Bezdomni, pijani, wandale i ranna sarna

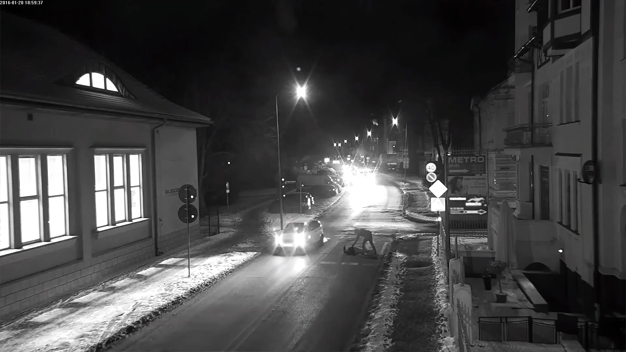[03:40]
Mężczyzna ten przewraca się na jezdnię, uderzając głową, niedosyć, że po pierwsze stanowi zagrożenie dla siebie, gdzie odniósł jakieś tam obrażenia.
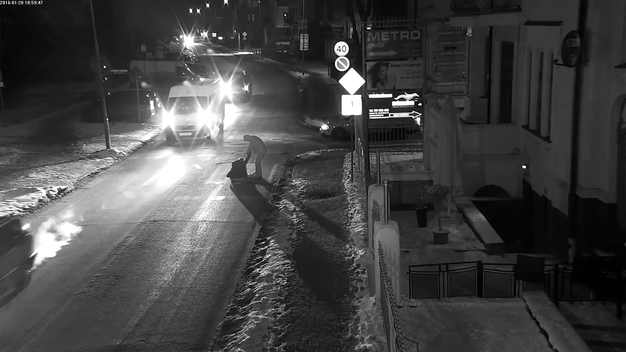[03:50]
Natomiast również jest to ulica, na której prowadzony jest ruch pojazdów, więc również zatrzymujące się samochody na
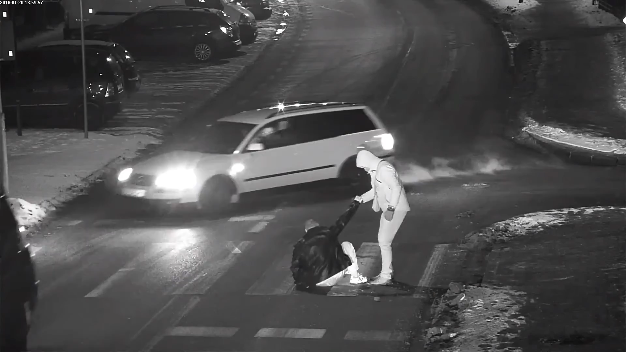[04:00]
miejscu początkowo pomocy udzielają mu przypadkowi ludzie. Za chwilę zjawia się Patro Straży Miejskiej.
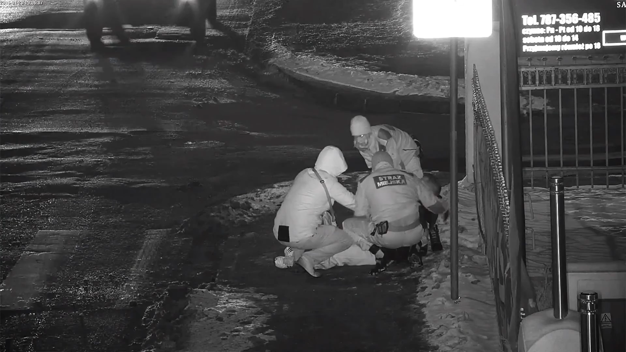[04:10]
No i to są również takie sytuacje, nie tylko sytuacje, kiedy ściśle egzekwujemy prawo czy żądamy odpowiedniego zachowania od osób, wobec których podejmujemy interwencję,
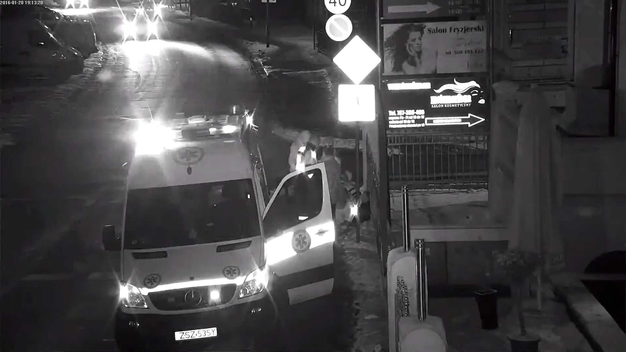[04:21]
ale również pomoc udzielana na ulicy właśnie takim osobom, które nawet po spożyciu alkoholu, ale odniosą jakieś obrażenia.